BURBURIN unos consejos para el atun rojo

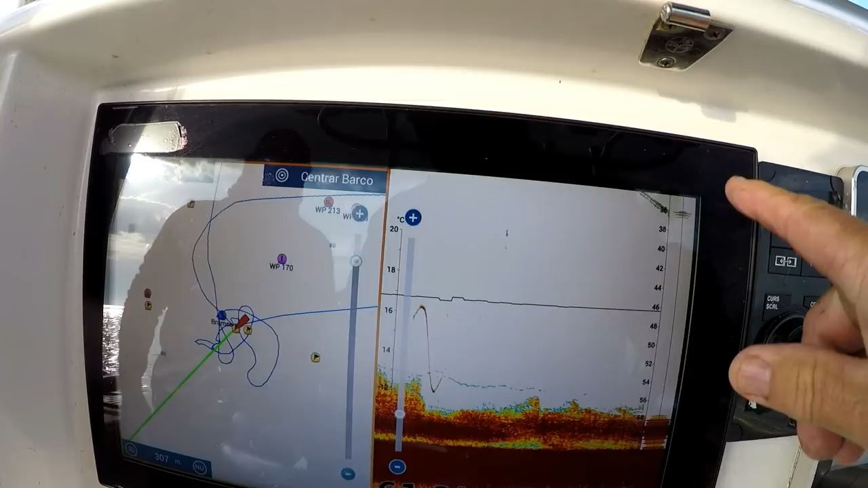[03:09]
no actúa pero lo tenemos aquí en el fondo vamos a ver si conseguimos que interactúe con nosotros con el grumeo
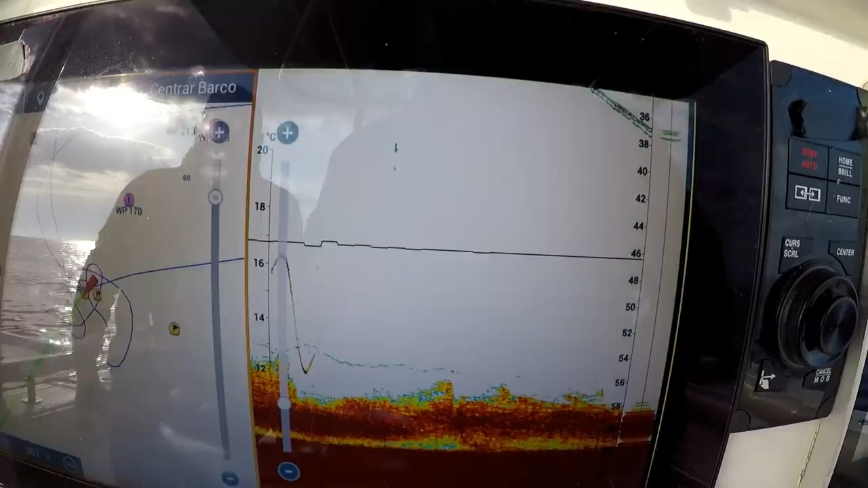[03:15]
bastante bien, mucho mejor como yo pensaba al principio pondremos 3 cañas tenemos una,
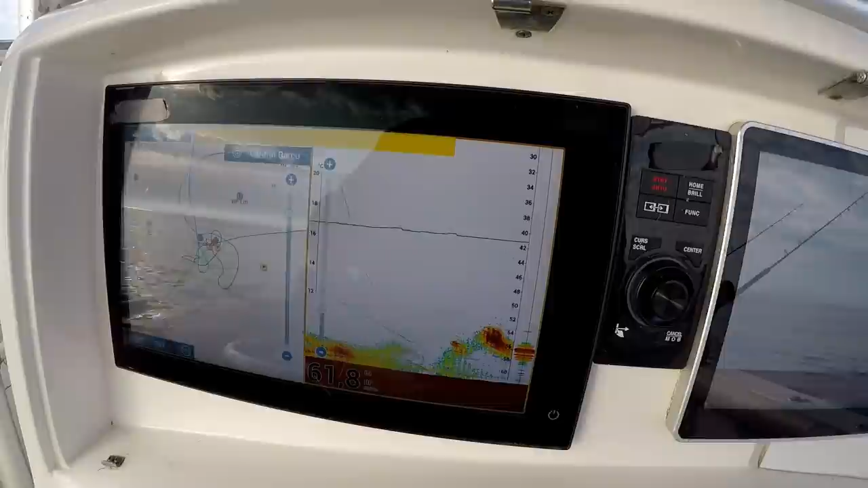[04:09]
ahora vamos a bajar hasta los 40 pero ya os digo en esta época no actúa mucho con el grumeo vamos a ver la imagen aquí en la sonda la bajada pero habiendo tenido una tuna en sonda que no actúe con estas maniobras
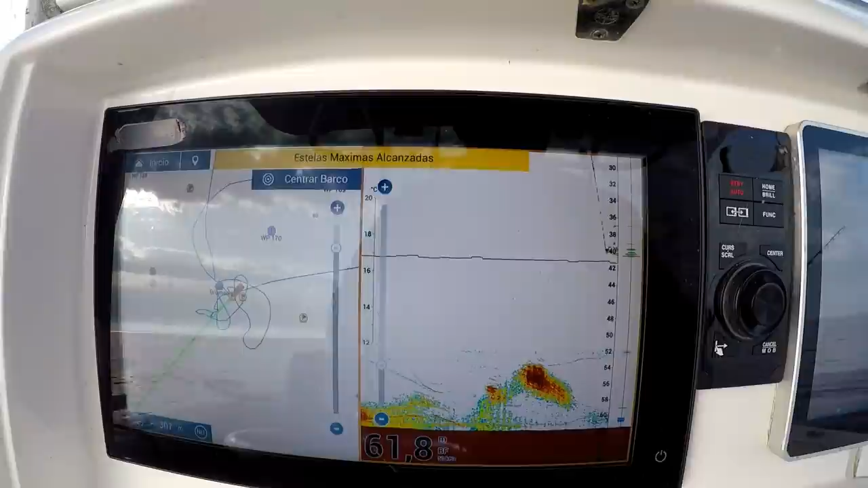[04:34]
en este momento será difícil como no sea una picada una picada sorpresa a los cebos vivos
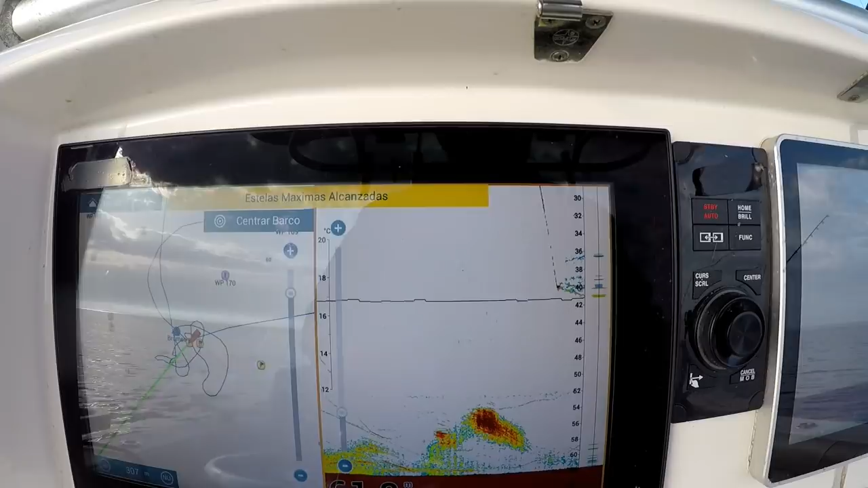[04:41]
será difícil
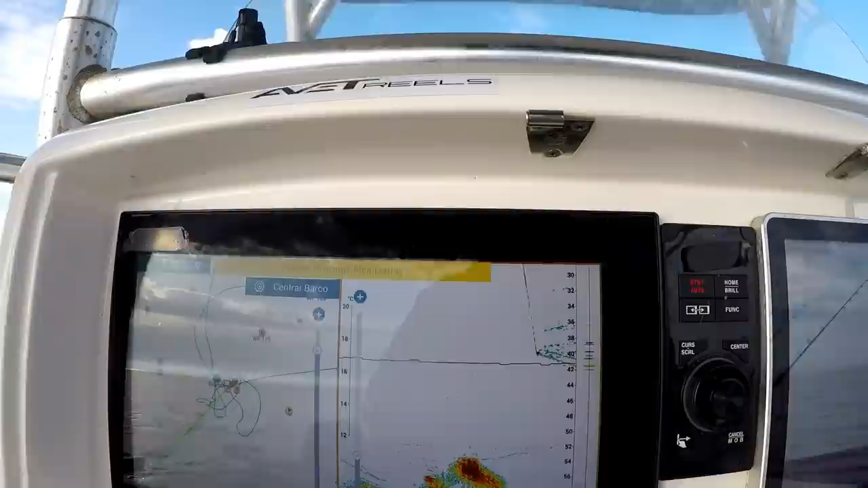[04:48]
ahí tenemos el rastro de de la cadenada que había dentro de del transportín
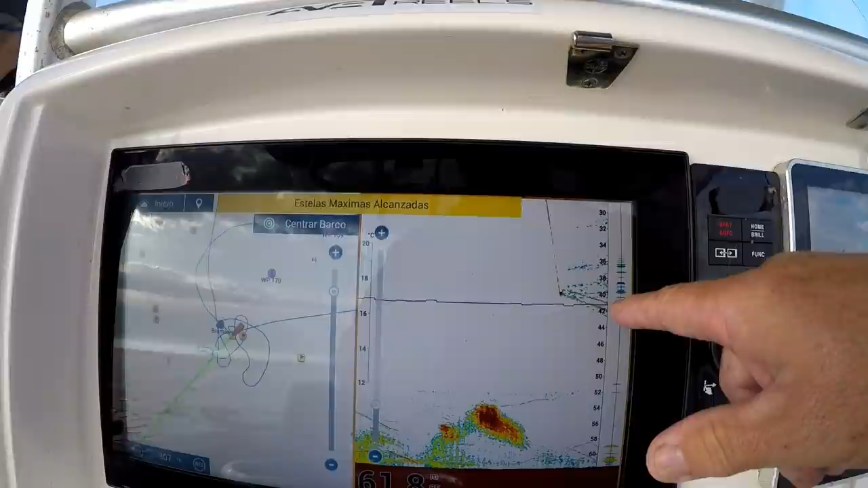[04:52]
hay un poco de corriente en superficie por eso no vemos bien
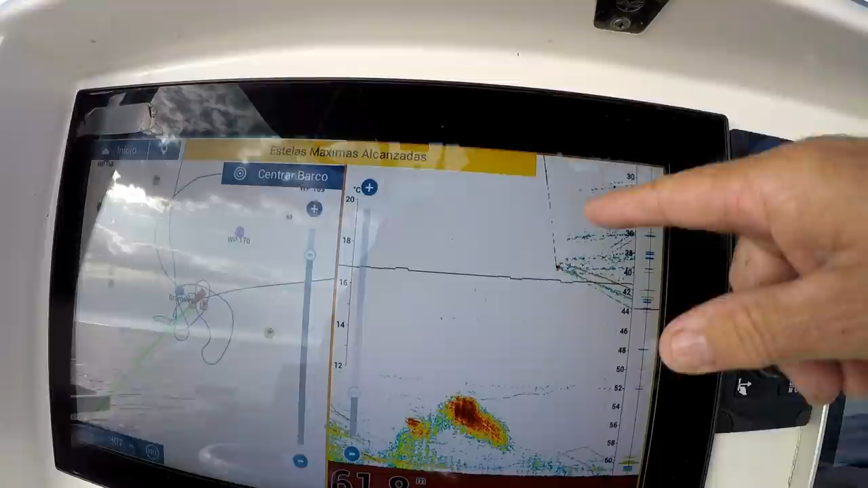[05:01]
las líneas del transportín después en el fondo veo que la corriente hay un cambio de corriente se mantienen bastante tiempo en el cono pero el atún no actúa con nuestras maniobras
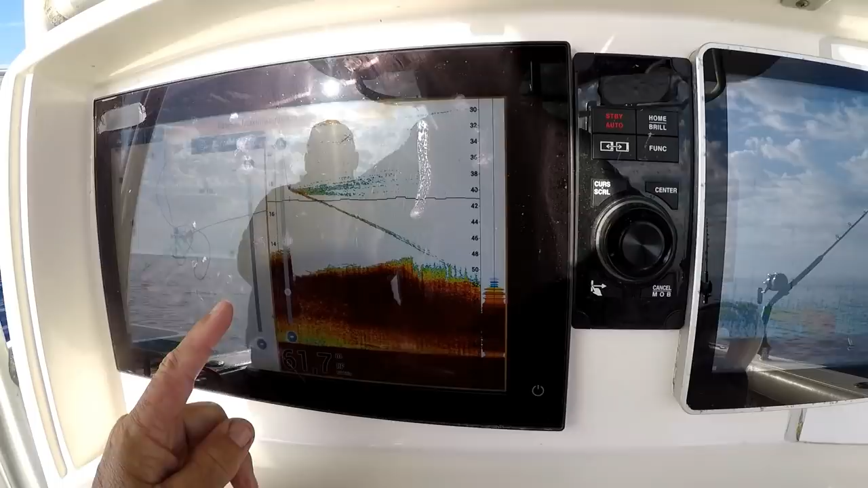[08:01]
seguimos seguimos igual con el transportín enviando cebos a 40 metros de profundidad y como podéis ver la estela de los cebos
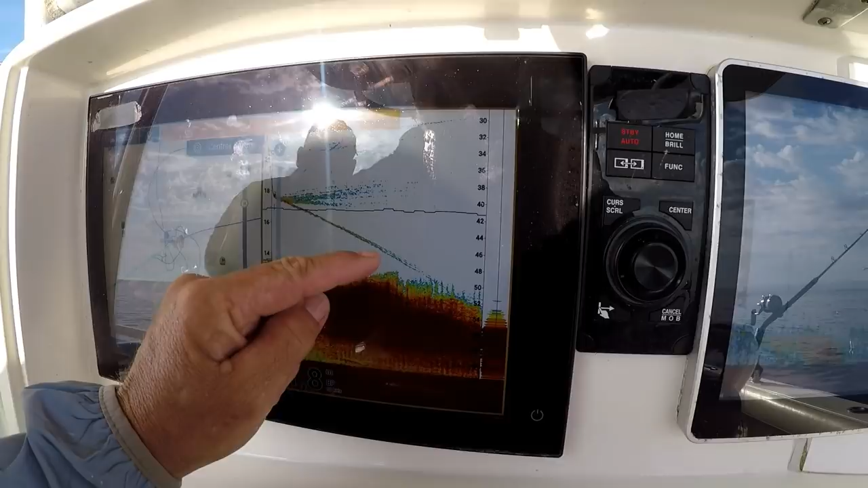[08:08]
hasta casi el fondo esto significa que no hay corriente se mantiene dentro del cono hay una corriente en superficie pero en el fondo no hay
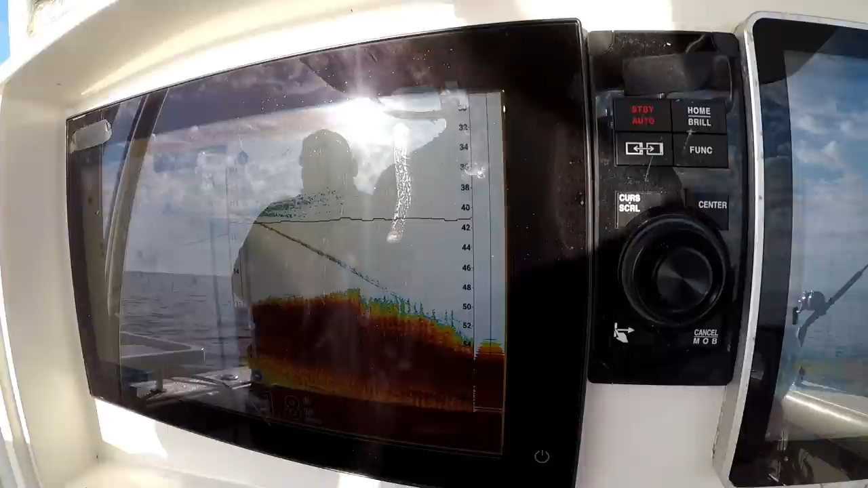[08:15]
no hay corriente pero nada del atún ha venido a visitarnos
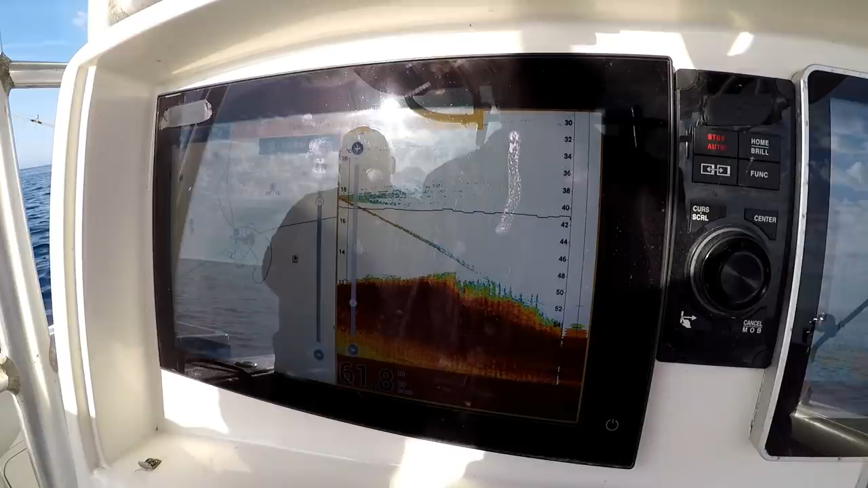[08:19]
y nunca más se supo
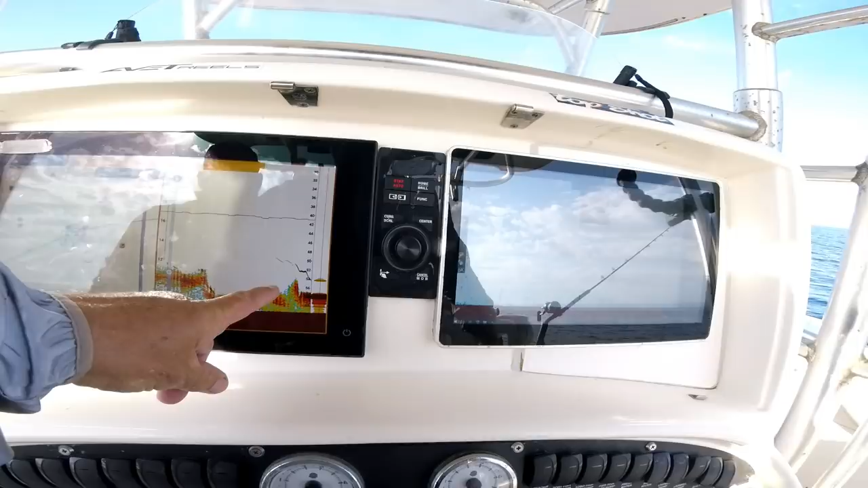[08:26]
en el fondo cerca de nuestros cebos vamos a ver que acontece eh por